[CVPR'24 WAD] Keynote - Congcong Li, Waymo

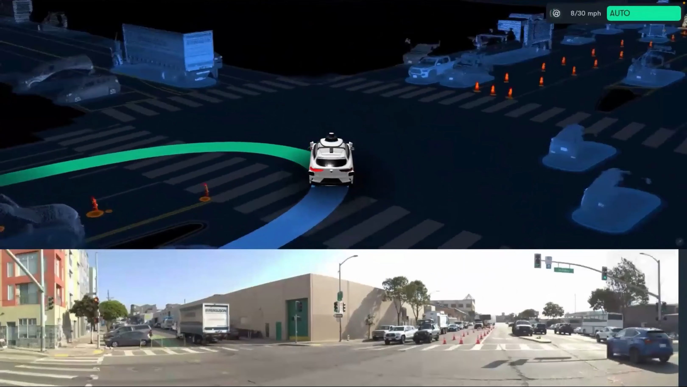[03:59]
And this is after U-turn, we encounter construction zone.
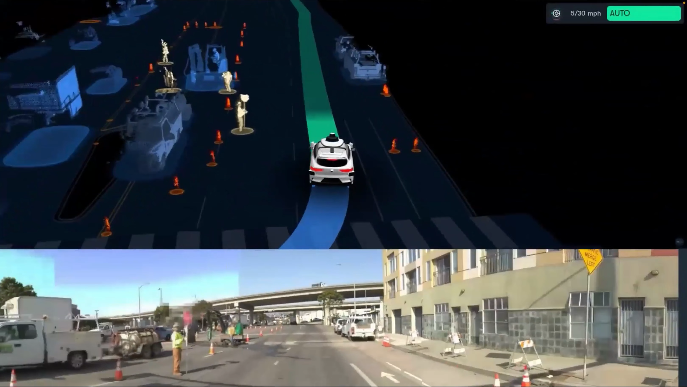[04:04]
And then again, we react to the sign. And then following the gestures of the construction worker.
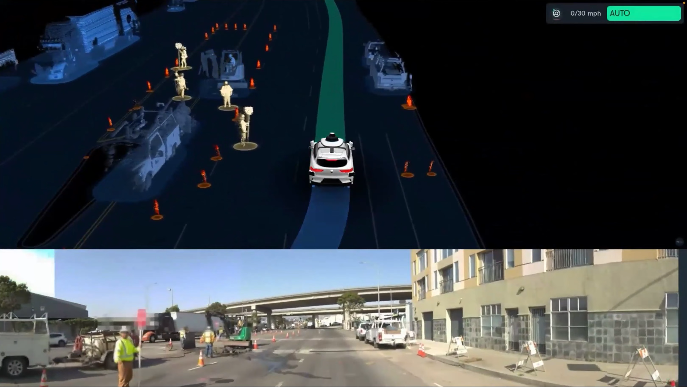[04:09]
And then we decide to go forward.
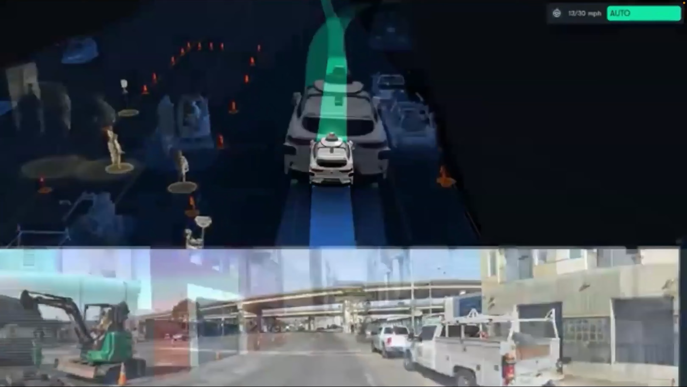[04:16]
And this is that we are driving in a very narrow street in San Francisco.
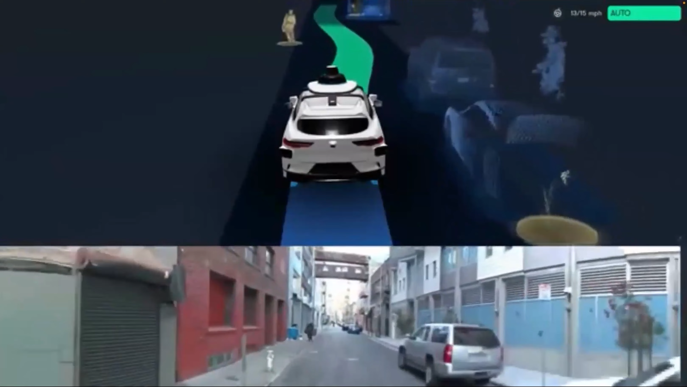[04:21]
And then we need to navigate between the vehicles, including the open doors. Then we notch nicely. But then at the same time, we are still also cautiously making progress in this narrow region.
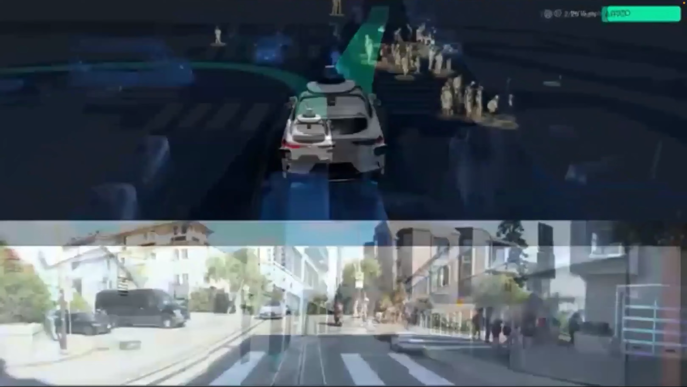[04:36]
So this is a busy intersection. So we are trying to make a left turn.
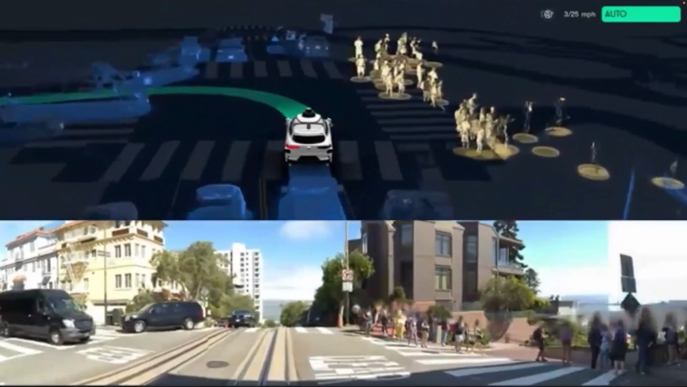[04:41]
And after we make the left turn and we see a vehicle that is trying to reverse into the driveway.
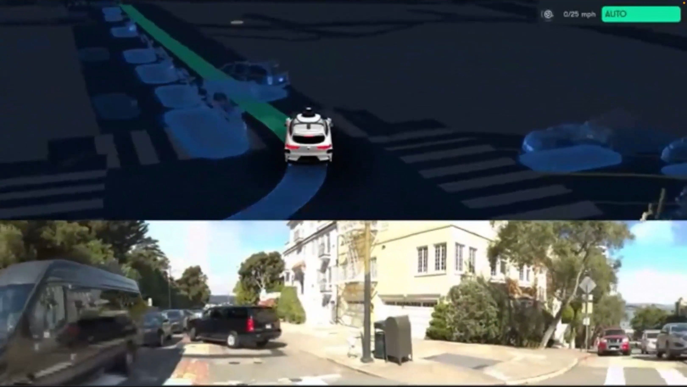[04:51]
So we yield to them. And also, like, because this is very dense traffic, we don't want to block out the traffic. Whenever there's region enough for us to go around, we'll just confidently go forward.
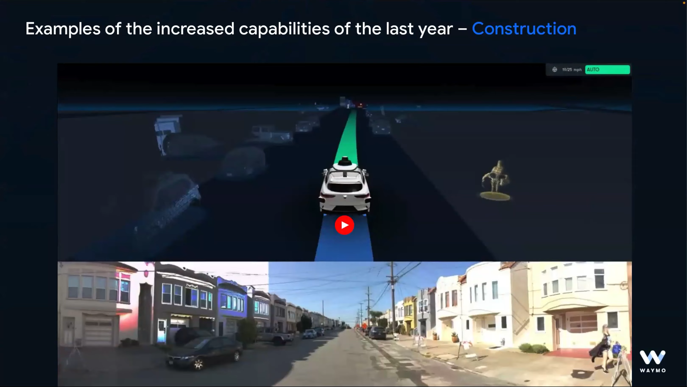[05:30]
So as you can see from the video, actually, like, construction is difficult because, like, the variance in its setup and also, like, it's a very dynamic situation. So in this video, like, our car encounter, a construction worker holding a sign. And then we stop right away.
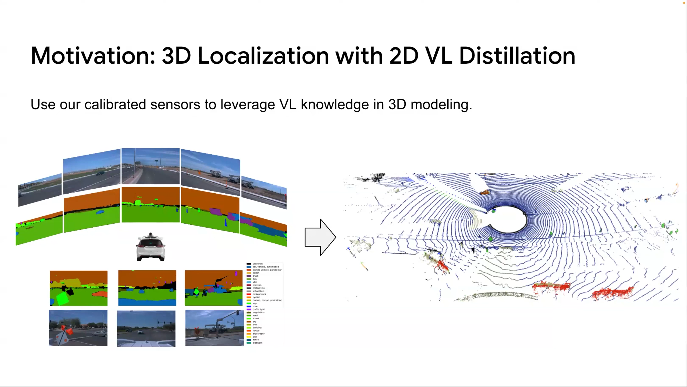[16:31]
So then we can develop a method that utilizes these projected features together with any other signals to obtain a 3D open vocabulary perception system.
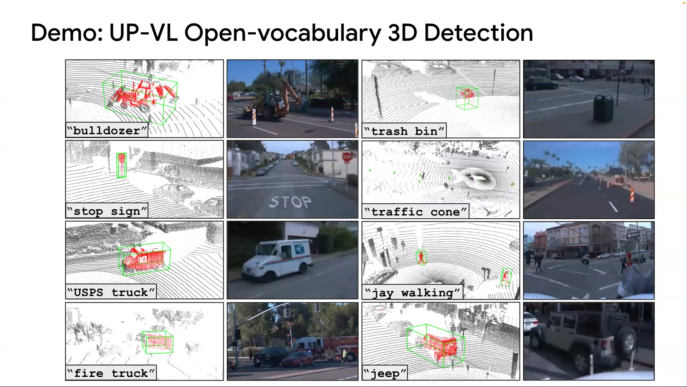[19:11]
such as like boudouza, UPS truck, and fire truck, traffic cones, trash bins, and so on. So the entire training process here in this approach is free of 3D annotations.